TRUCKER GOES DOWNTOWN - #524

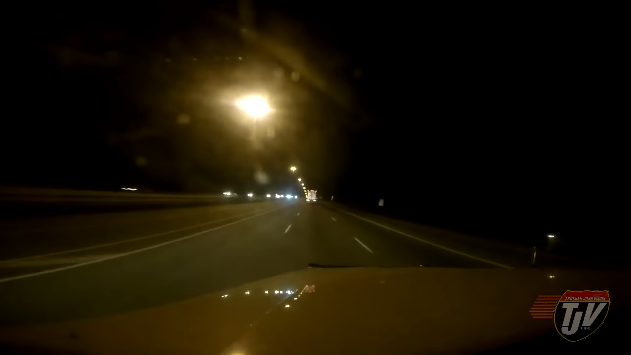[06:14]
Ottawa, Ontario. This is where the Prime Minister lives. Why are we slowing down, driver? Why are we slowing down? You see those guys that are way over there on the shoulder. Why? You're doing half this, okay. I won't ask questions. All right. So like I was saying, our nation's capital. I've been here quite a bit actually in the last couple of months, haven't I?